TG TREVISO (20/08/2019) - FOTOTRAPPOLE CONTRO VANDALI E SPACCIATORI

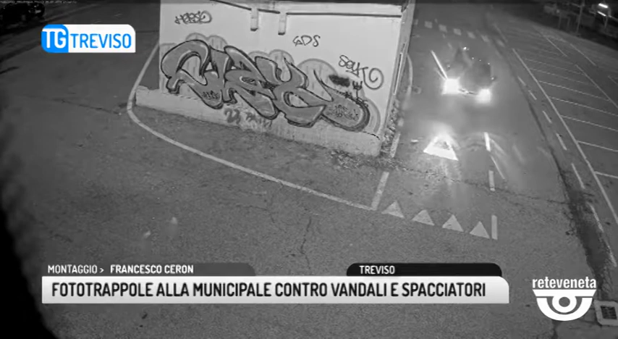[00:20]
Un rafforzamento di quanto sta già facendo Contarina con un risvolto in più dedicato ai professionisti dell'abbandono, tra l'altro in crescita in questi ultimi mesi. La fototrappola nasce proprio per non essere visibile,